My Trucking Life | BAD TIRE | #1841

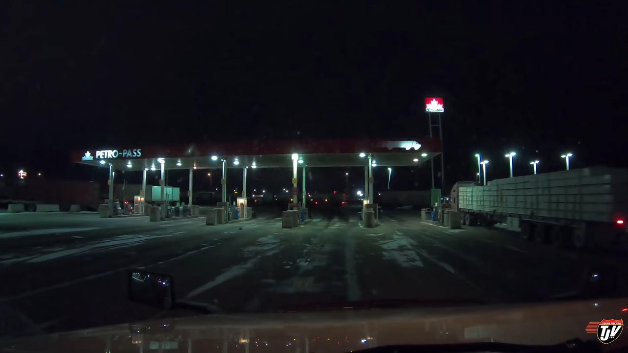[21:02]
I mean you can always go across the street to Husky yet they need more truck stops in the Edmonton area you guys agree with me?
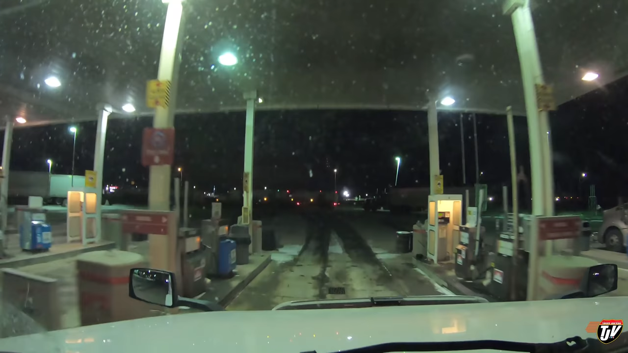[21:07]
you guys that come out here often? I agree with me
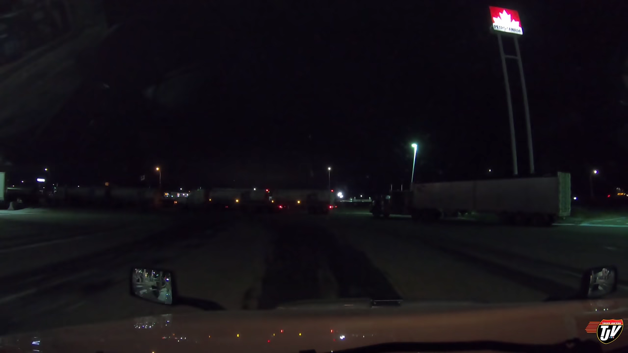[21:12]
more truck stops and there's so many drop trailers holy just from looking off to my left here just off camera why is there so many drop trailers? that's so rude people like me need these spots and there's bobtails taking up two spots here too I should back in behind them I really should two of the best spots in the parking lot
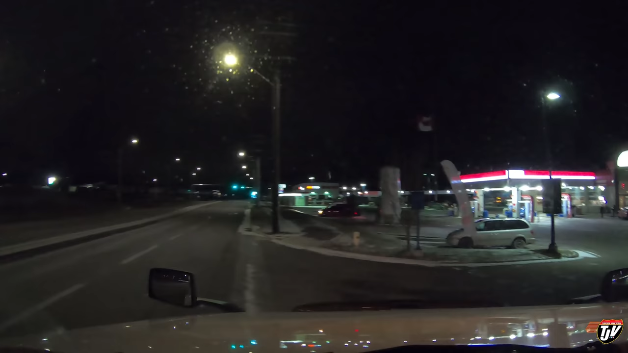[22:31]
see what we can find here actually no it's Esso now I don't know what it is it's Esso Husky because the pumps now say Esso the sign says Esso but above the door right there in front of us now says Husky
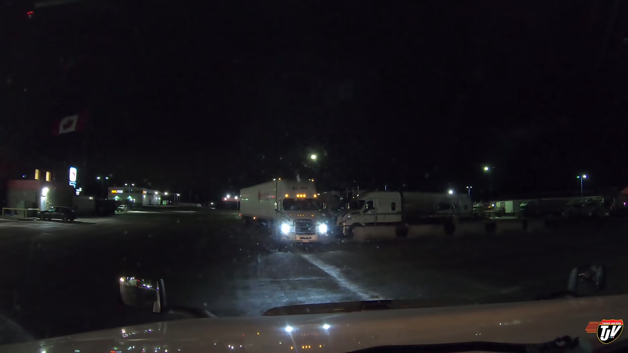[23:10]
what's this guy doing just parked here blocking everybody is he waiting for the pumps maybe they're going in the pumps the wrong way bud okay some parking spots there parking spots there it's usually some kind of parking here this guy off to the left blocked everybody in in the back here so even if there's a spot there I can't get in there I'll have to back in from the other side